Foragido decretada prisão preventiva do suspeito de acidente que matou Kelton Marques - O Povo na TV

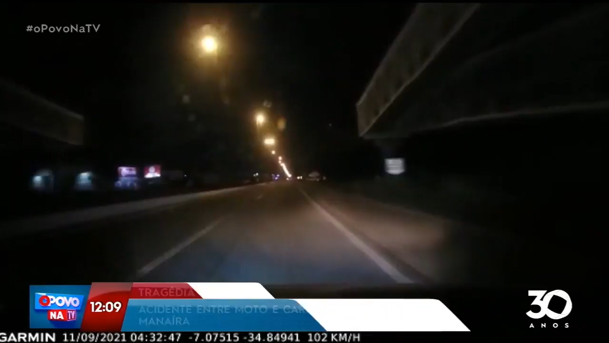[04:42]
Ele sai ali na BR-230, de Cabedeiro João Pessoa, eu sei até onde é o trecho, embaixo da passarela. Se você colocar no GPS, se, tira o GC. Se você colocar no GPS, se você colocar no GPS, vai dar um intervalo de tempo de seis, oito minutos pra se fazer esse trecho aí. Foi feito em dois. Se você colocar agora, coloca aí o trecho lá, aqui ó, no telão tá aqui, ó. Agora ele tá 149, isso aí.
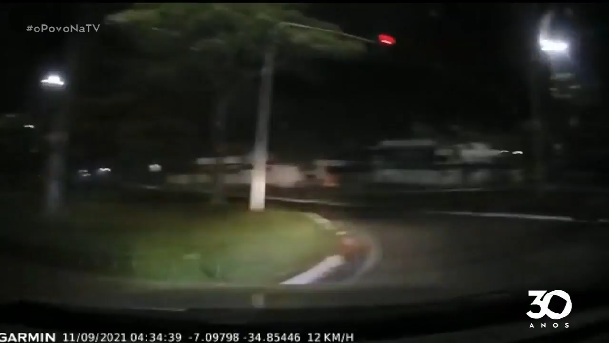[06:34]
O carro deu um cavalo de pau. Por quê? Porque ele vinha rápido, não dava pra fazer a conversão aí. Aí daí, então, você vai ver aqui agora. Solta o vídeo agora completo. Um minuto do sentido da vida.